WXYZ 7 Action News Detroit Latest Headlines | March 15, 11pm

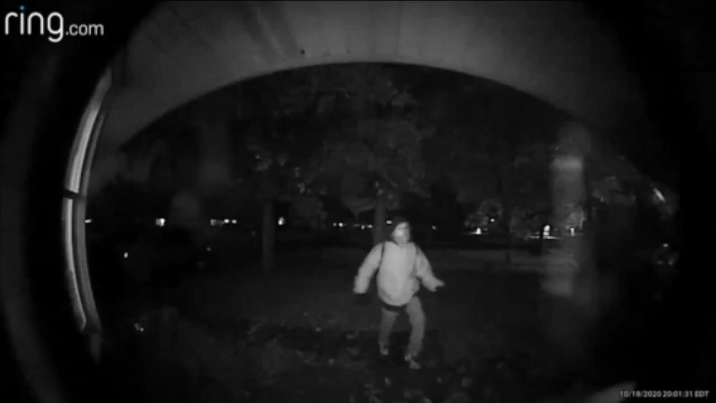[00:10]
Farmington Hills Police arrested a man they call a serial prowler. The suspect, identified as Kenton Driscoll, was captured on a homeowner surveillance camera.
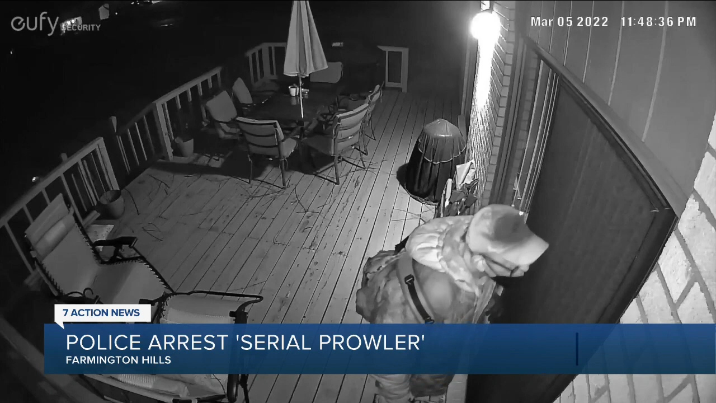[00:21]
Police say he's been lurking in yards and peering through windows, not only in Farmington Hills, but other communities as well. Driscoll is charged with prowling.